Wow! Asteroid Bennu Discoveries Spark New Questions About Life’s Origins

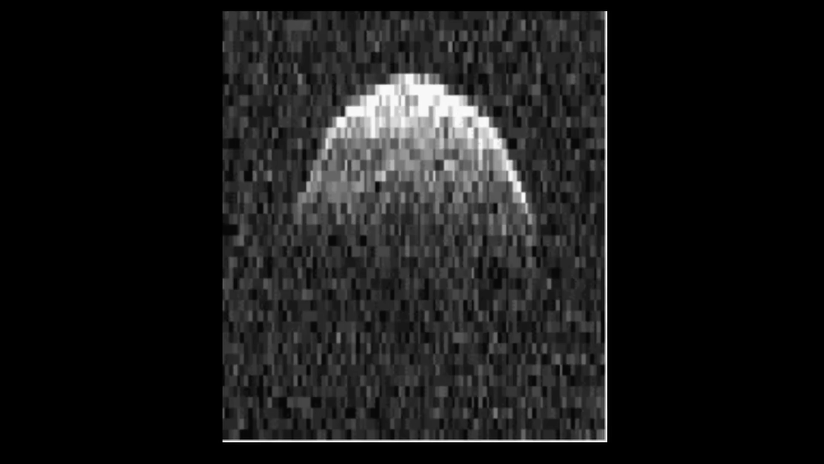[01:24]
These are a series of ghosts on radar images showing us Benno as it rotates.